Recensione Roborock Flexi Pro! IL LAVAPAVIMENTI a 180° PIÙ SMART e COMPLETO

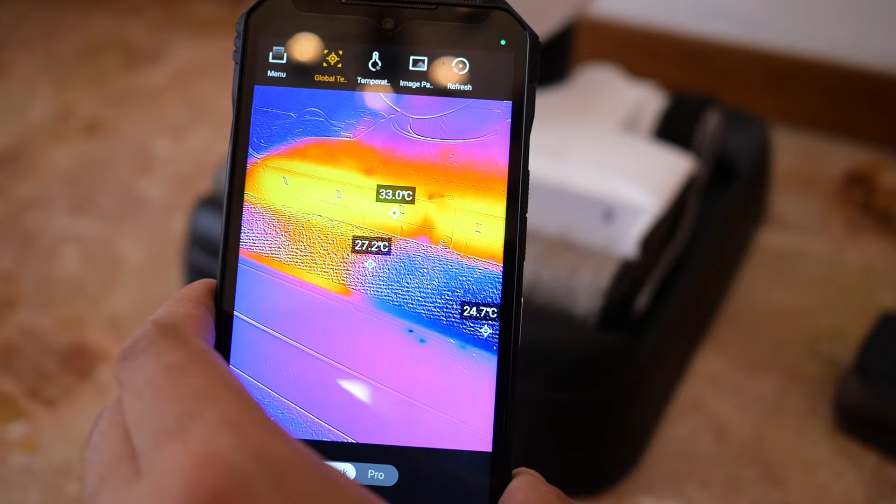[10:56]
Vediamo tra poco l'autopulizia e vediamo se lava effettivamente con acqua calda.
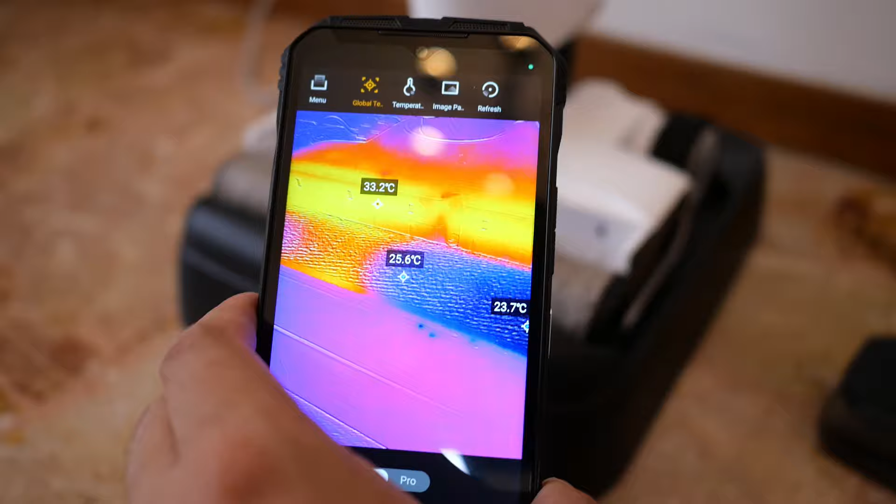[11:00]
Ci sono più o meno sul rullo 25 gradi. Gira sia in maniera oraria sia
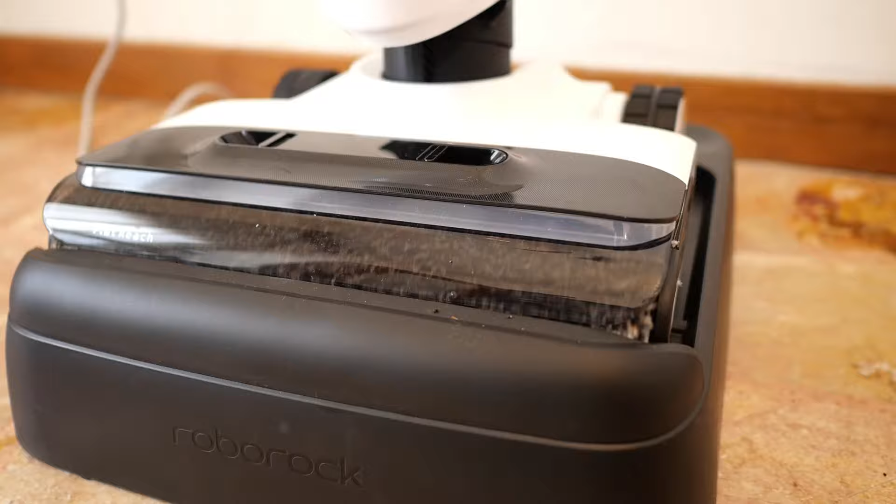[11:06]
anti-oraria per togliere il più sporco possibile dal rullo. Qui abbiamo preso il caffè, ovviamente è molto sporco.
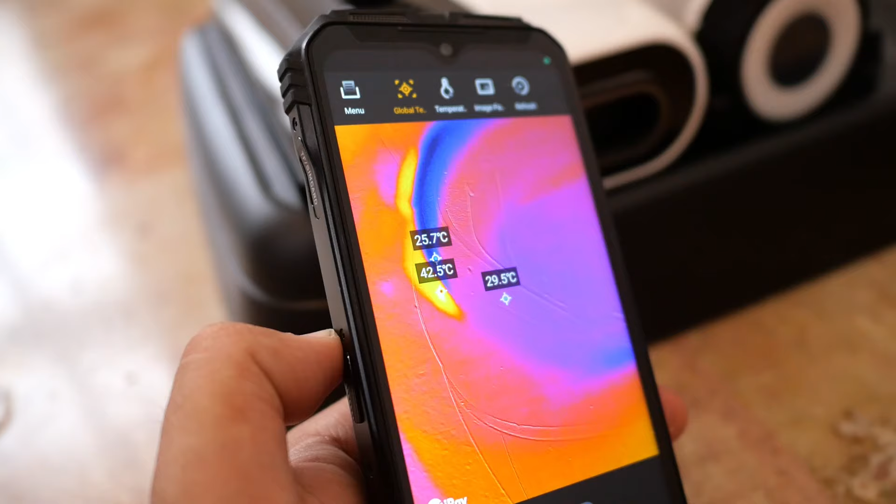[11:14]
Guardando qui con la termocamera, più o meno, sì, l'acqua si sta scaldando man mano.
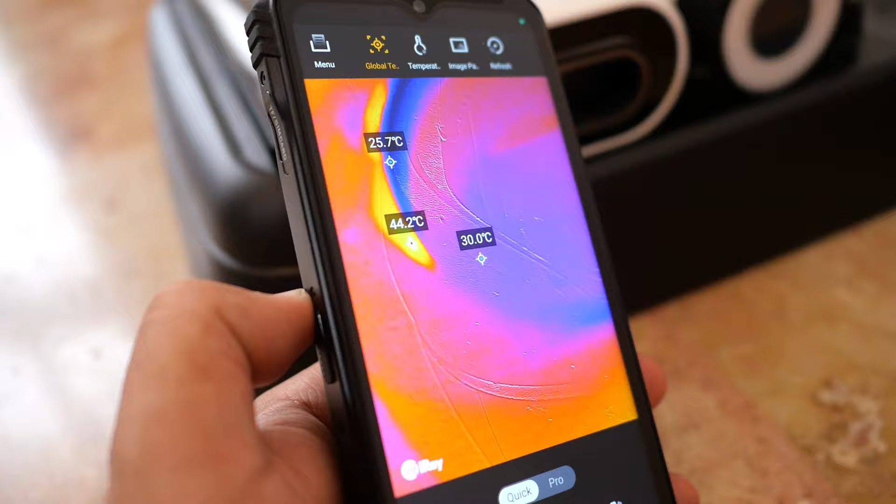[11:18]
Vedete, siamo già quasi a 44 gradi. Poi ovviamente l'acqua arriva fredda, deve scaldarsi.
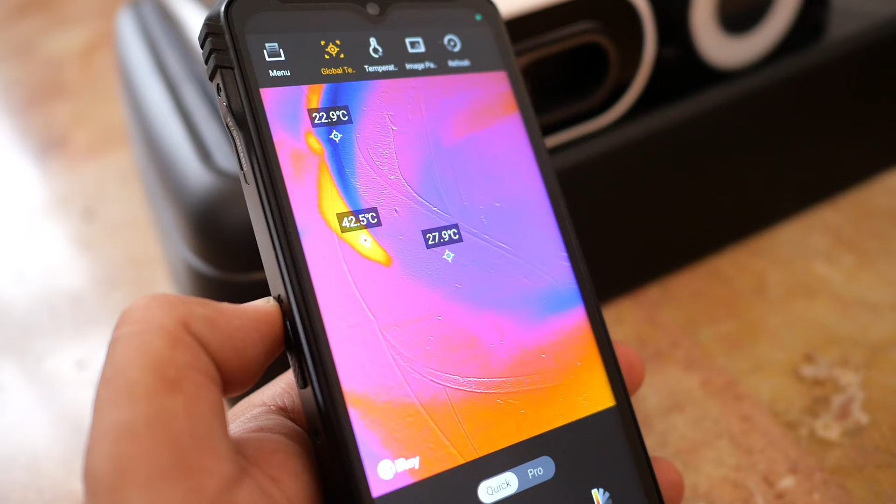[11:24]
On screen: spot 27.9°C, max 42.5°C, min 22.9°C
Terminato l'autolavaggio, va a procedere con l'asciugatura.